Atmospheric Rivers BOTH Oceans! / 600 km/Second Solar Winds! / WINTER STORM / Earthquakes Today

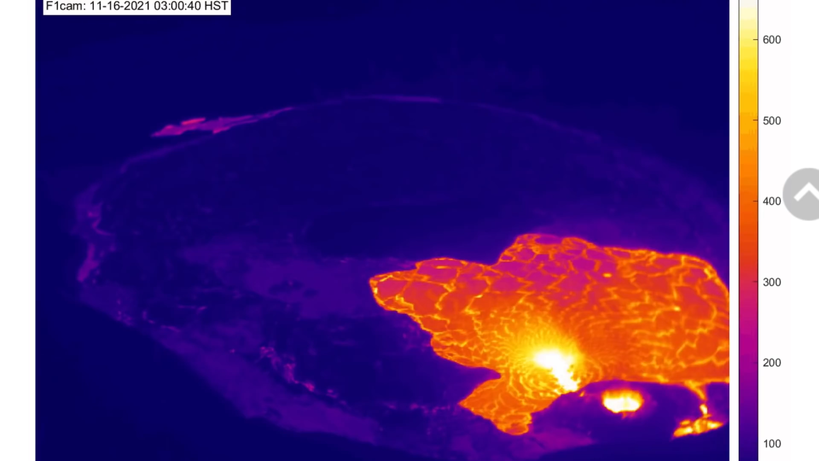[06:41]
Formed here in the bottom part of the lake. And as well spewing just beside the dome. This lake has been filling up now. For a few months.